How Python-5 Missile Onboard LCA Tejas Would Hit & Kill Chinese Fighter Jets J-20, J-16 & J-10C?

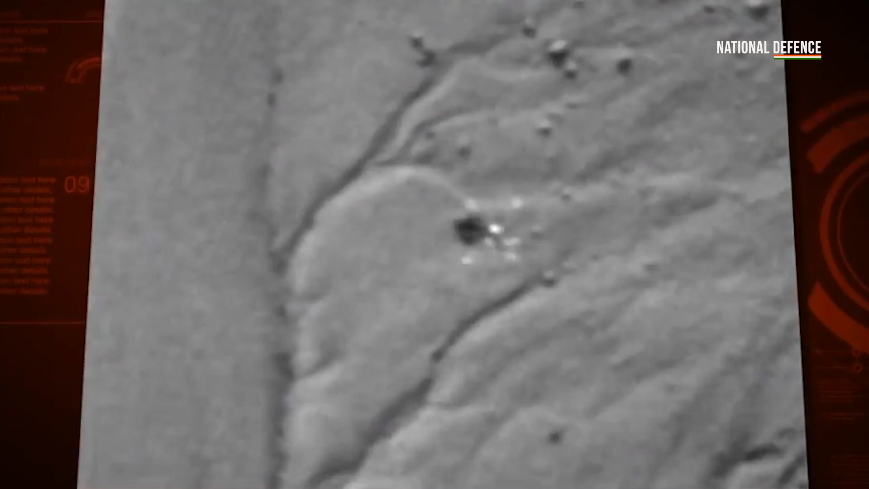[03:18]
The missile was fired from an F-16 Fighting Falcon and destroyed an Iranian-made Ababelti UAV launched by the Hezbollah.
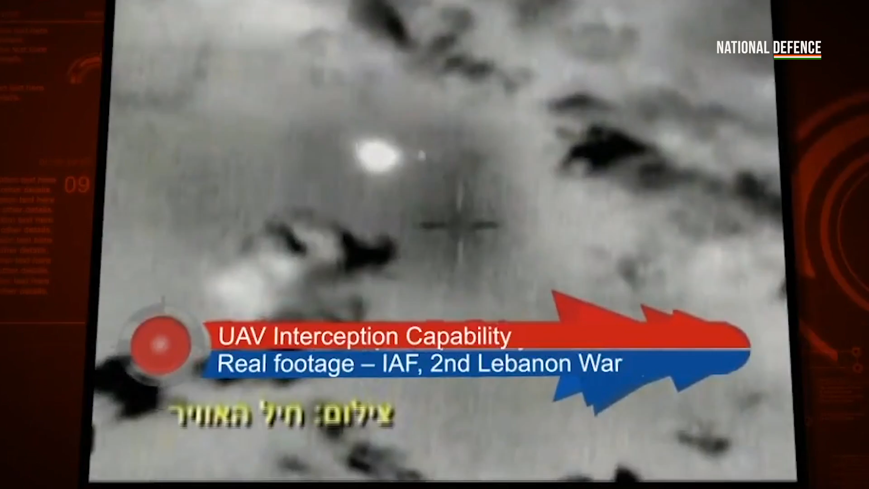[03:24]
In October 2012, a Python missile launched from an F-16i fighter of the Israeli Air Force successfully intercepted an Iranian-made unmanned aerial vehicle including into Israeli airspace.